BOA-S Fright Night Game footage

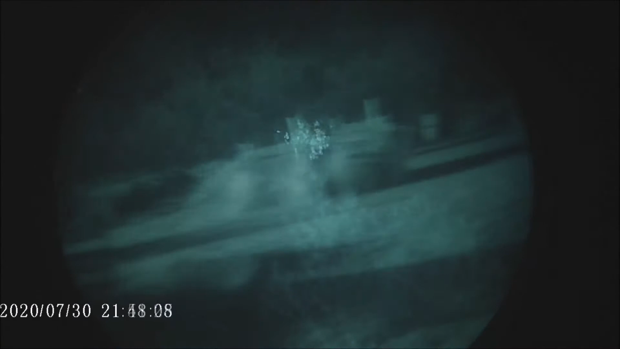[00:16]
Hey guys, you got an infected person? It's like a puppy.
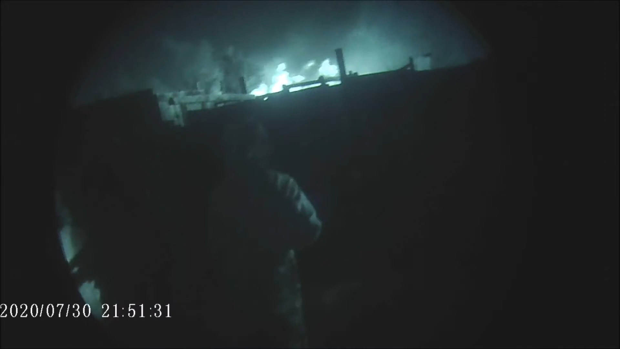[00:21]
It's infected, huh? It's infected. There he goes. I see it, John. Give me a call.
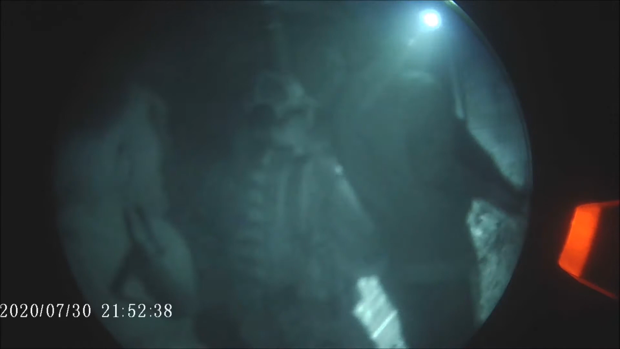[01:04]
There he is. There he is. There he is. Oh, my God, my God,